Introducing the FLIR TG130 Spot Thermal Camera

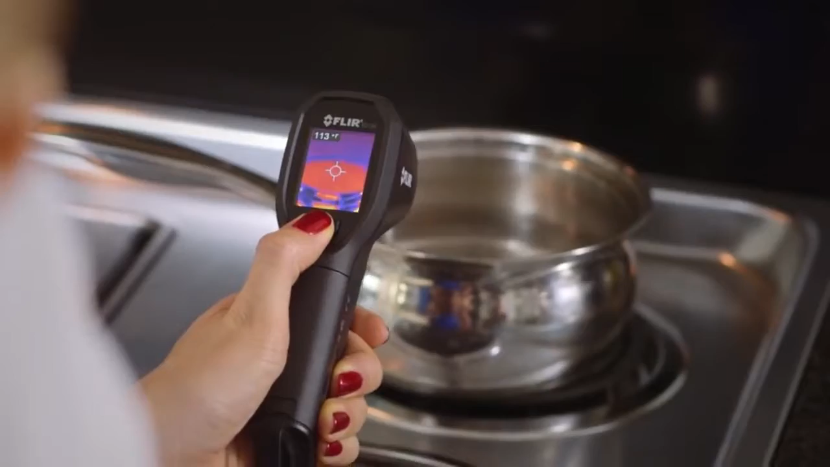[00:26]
On screen: spot 113°F
It's your perfect tool for seasonal inspections to help cut down on heating and cooling your home.
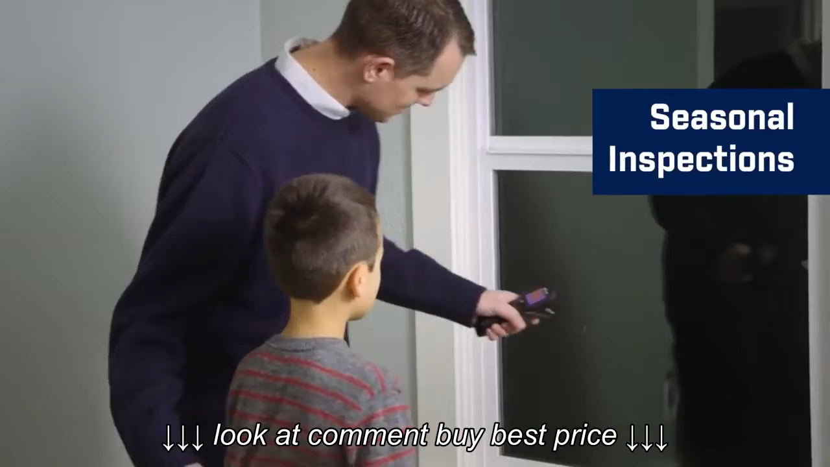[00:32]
Use it to track down air leaks around doors, floors, walls, windows, or pipes.
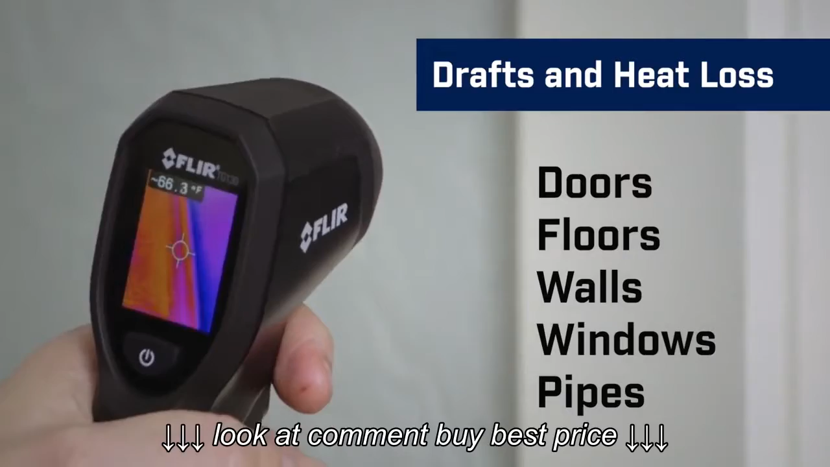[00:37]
And find where insulation is missing.
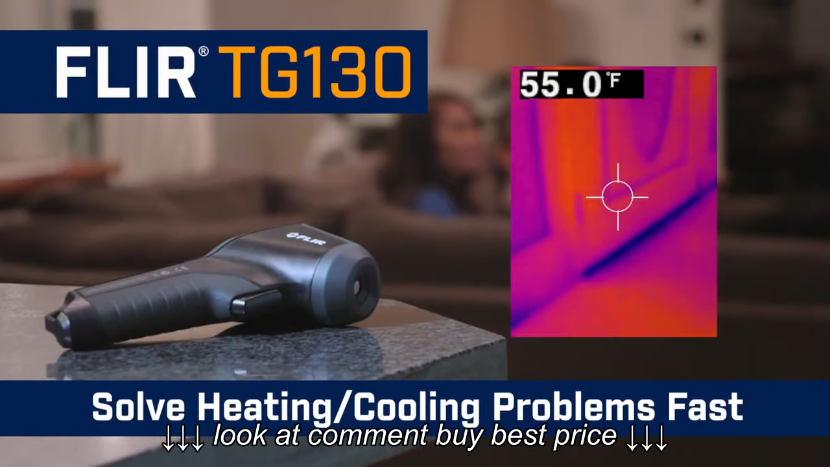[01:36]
On screen: spot 55.0°F
The all-new TG130 spot thermal camera.